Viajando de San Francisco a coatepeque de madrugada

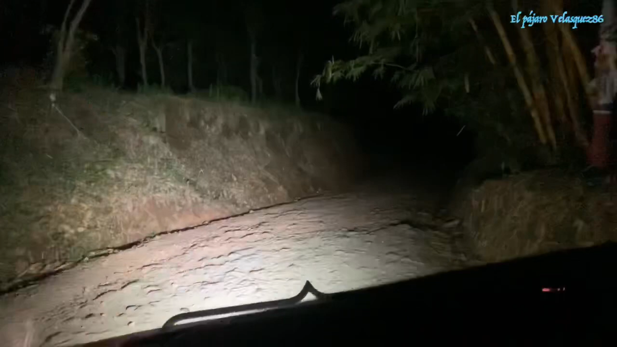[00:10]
les saluda el pájaro Velázquez, otro nuevo video reportándome desde acá de nuestra aldea San Francisco, el Quetzal San Marcos. Ahora me tuvo que viajar y bueno, aquí reportándome con otro video.
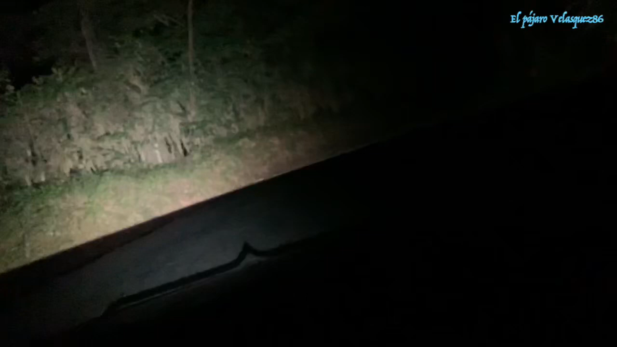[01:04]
Aquí vamos a llegando aquí a la famosa o famoso arco de aquí de Santa Rita. Algunos de ustedes sabrán de qué lugar estoy hablando. Bueno, como ustedes pueden ver, son las 4:30 de la mañana. Vamos rumbo a
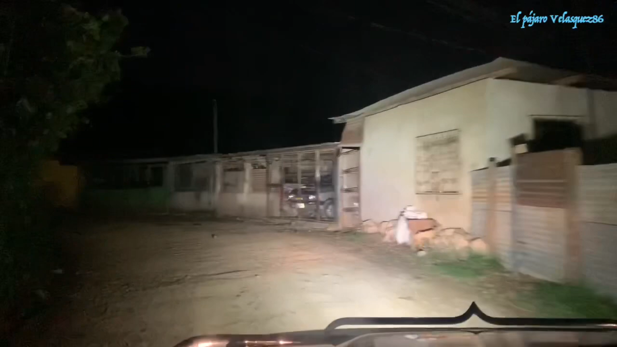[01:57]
son las 4:30 de la mañana.
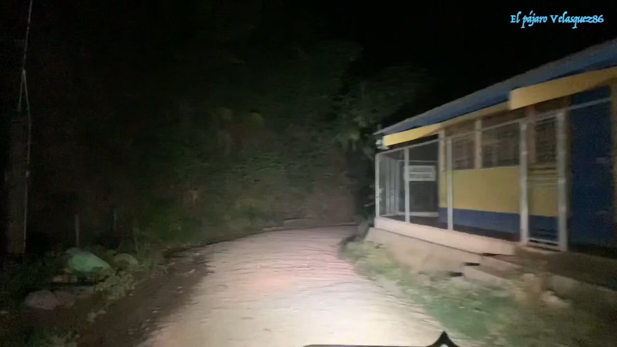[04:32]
¿Por qué no darle un aventón a la gente, va? De todos modos no nos quita nada. Y bueno, como les venía diciendo, ya pasamos el arenal. Ahí traigo un carro atrás.
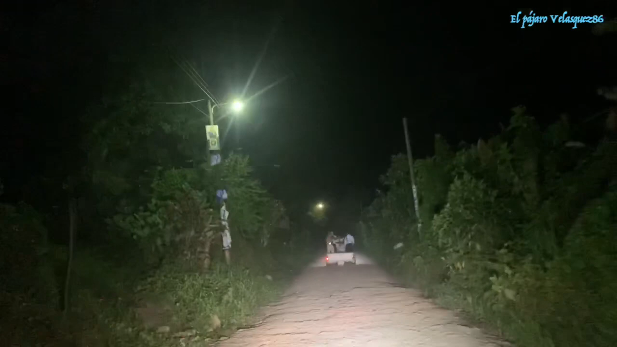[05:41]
tienen que pasar muy temprano por la policía que está en el puente Naranjo, que, bueno, están registrando y no admiten llevar gente, así como el del carrito este que pasó ahorita. Por eso ellos pasan temprano, porque a las 6 de la mañana creo que ya están revisando ahí que todo esté en orden por el COVID-19, ustedes saben. Y nada, vamos a seguir grabando.
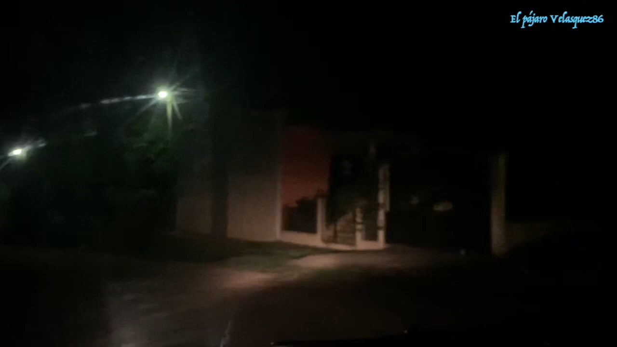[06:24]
y bueno, para arriba, ¿va? De donde yo vengo, el Quetzal.
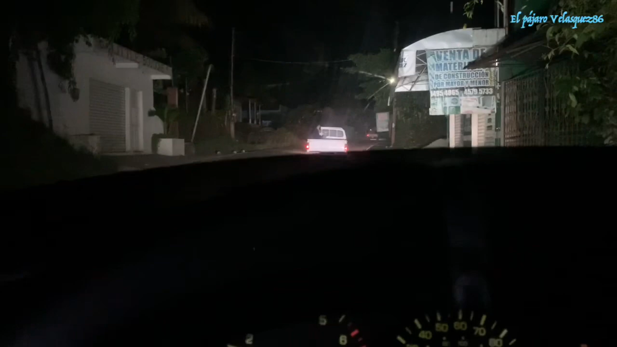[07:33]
La bloquera, aquí es donde está un campo sintético, donde venimos a echar las chamuscas.
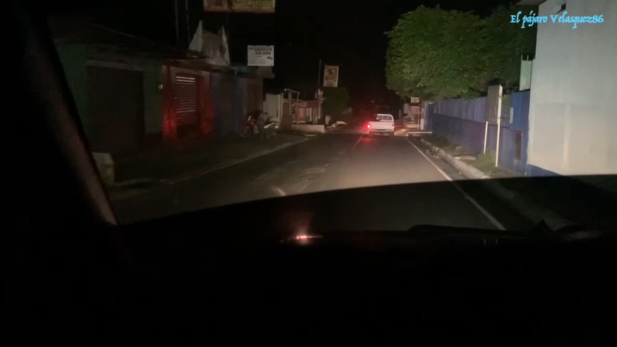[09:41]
Estamos en Sintaná, aquí por la escuela.
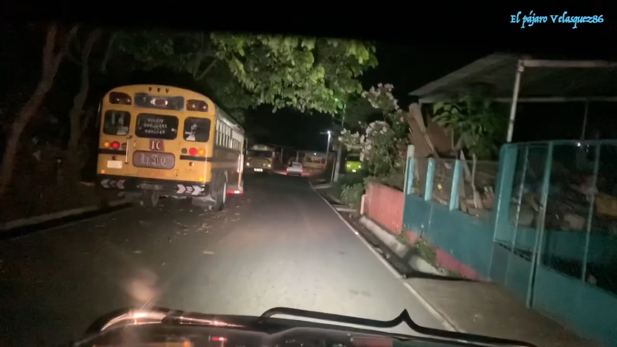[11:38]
nuestra tierra, nuestra aldea.
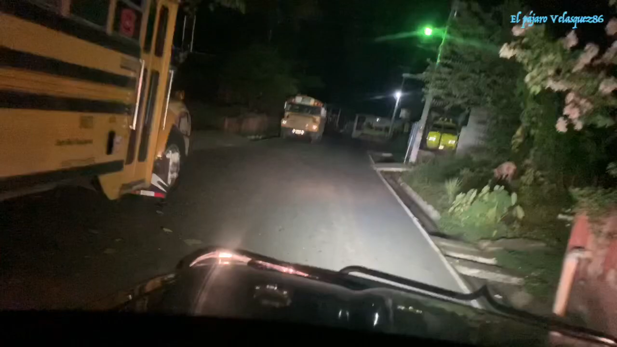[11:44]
Bueno, esta es la gasolinera Anaí.
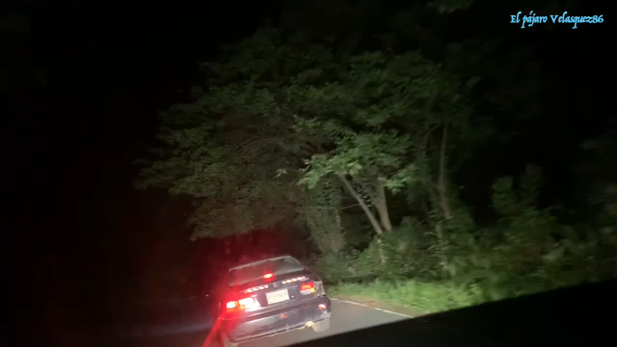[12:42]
Creo que va despacio porque me imagino que no trae ni luz, creo yo. No sé por qué va despacio, pero bueno.